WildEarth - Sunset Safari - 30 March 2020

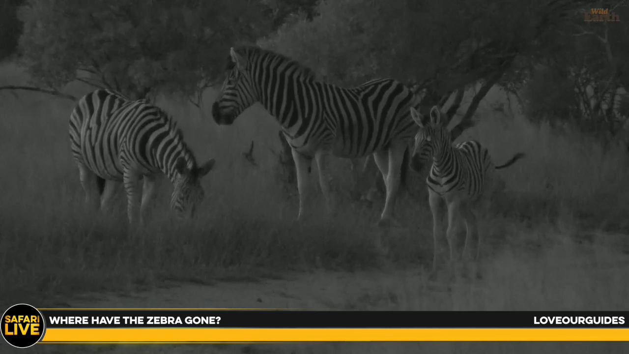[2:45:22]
Well, I can tell you where 3 of them have gone. They've gone in front of us. I don't know. I really don't know where they've gone. I find it quite confusing, I must say. I guess maybe they're in the Manuleti with the buffalo on the basalt clearings that they have there. Maybe they just have taken a fence of the granite clearings that we have here.
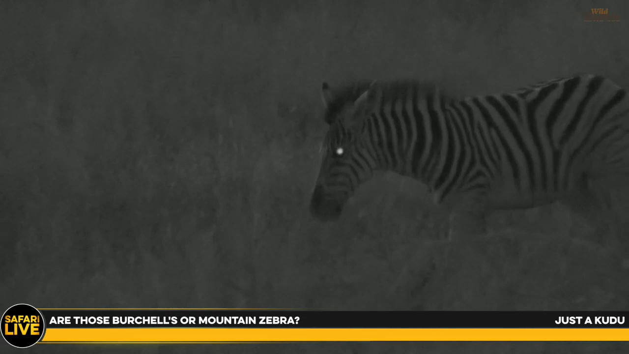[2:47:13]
Just to kudu, these are plains zebras or Birchall zebras, or this specific kind of Birchall zebra. A kind of plain zebra is called a Birchall zebra. Mountain zebras, we get both species in South Africa, do we?
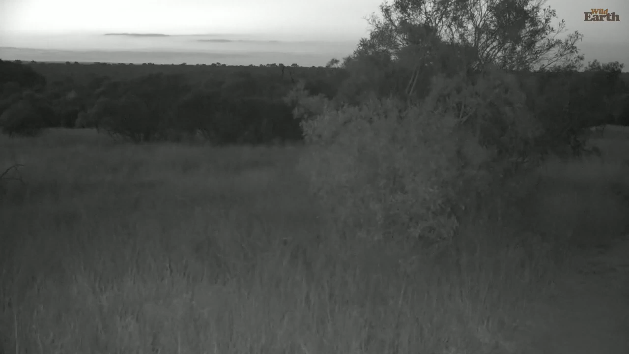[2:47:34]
Yes, we do. The Cape Mountain zebra and the Hartmann's Mountain zebra. Both of which do much better in drier conditions. Beck Kim, Jack Kim, sorry, earpiece problems again. You want to know the one in the front is pregnant or just well-fed? She could be pregnant. The youngster is old enough for her to be pregnant again.
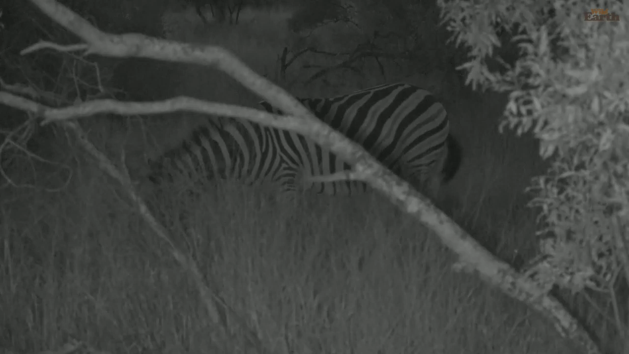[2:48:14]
And so that is where the gas from fermentation sits. It's in the hind gut, which is what makes them look fat. So she could be pregnant. I think her foal's probably slightly too young for that, but maybe she might be. They're walking in classic zebra formation with the wife in front, the foal in the middle,
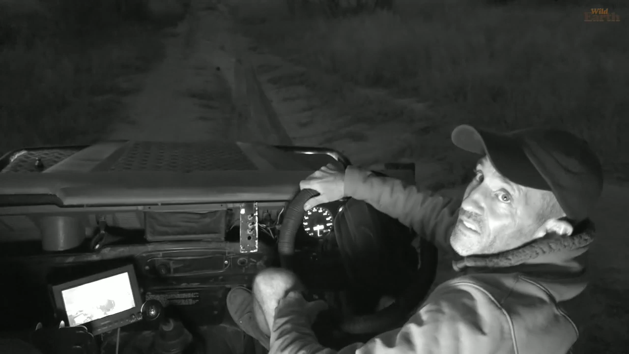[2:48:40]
and then the stallion behind to try and ward off any attacks from behind. It's a very small little kinship group. That's what we call a zebra group.